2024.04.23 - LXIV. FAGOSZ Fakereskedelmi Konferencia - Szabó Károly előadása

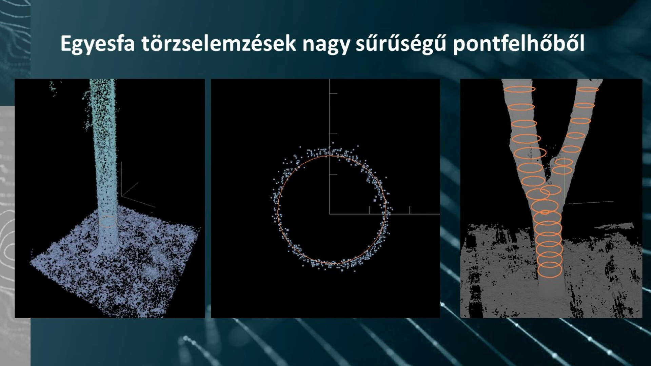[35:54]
és ha egy ilyen fatörzset feldarabolunk 20 cm-enként mondjuk, vagy 20-30 cm-ként, és meghatározzuk ezeket a hengereket, akkor nagyon szépen modellezhető maga a fatörzs, ami aztán egy elég pontos választéktervezéshez ad alapot.